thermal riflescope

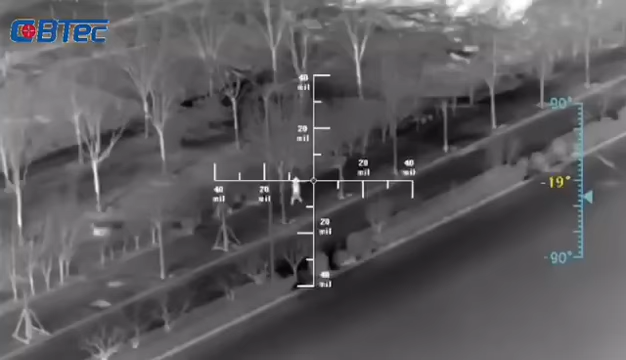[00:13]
يعني لانها كمان عندها القدرة ان هي تشوف على بعد مسافات كبيرة جدا بالليل.
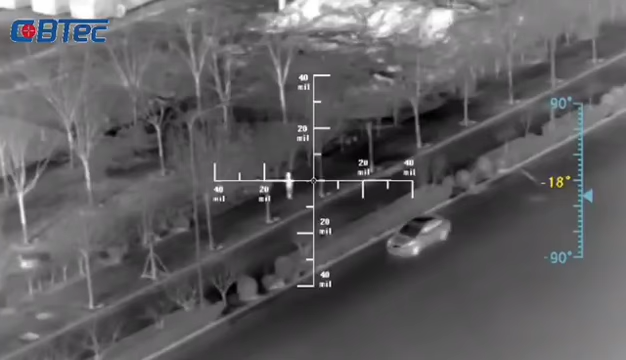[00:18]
وكمان تشوف الاضاءة واضحة. جلما يجي شغالها لازم انتبه ليه حاجة معينة.
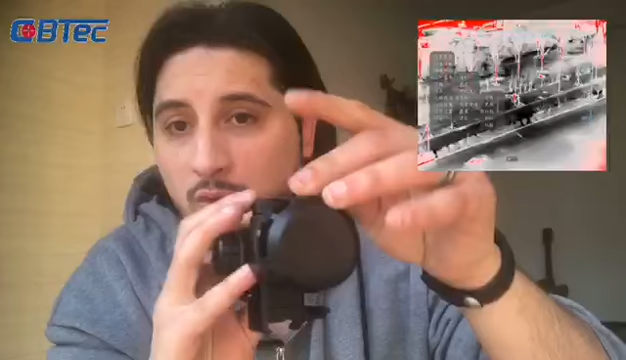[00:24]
اولا دي لازم تقفل يعني لازم تقفلها بالشكل ده. وبعد كده بتيجي على الزرار اللي موجود هنا بتضغط عليه لمدة تلات ثواني.
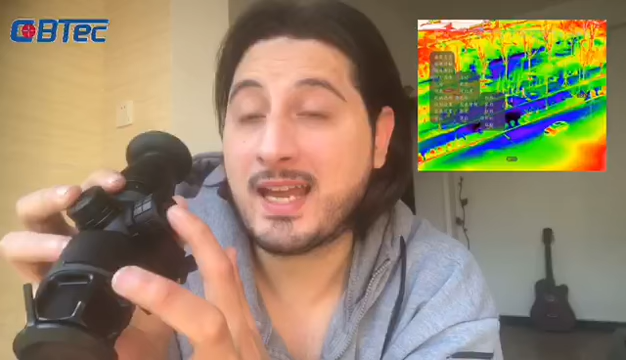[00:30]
وبعد كده تحطها في العين عندك بشكل يعني بتضغط جوه شايفين انتو الشكل ده.
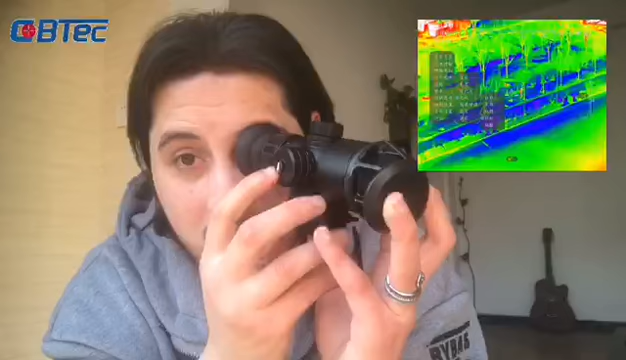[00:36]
كده تشوف الاضاءة او تشوف الشكل الخارجي واضح.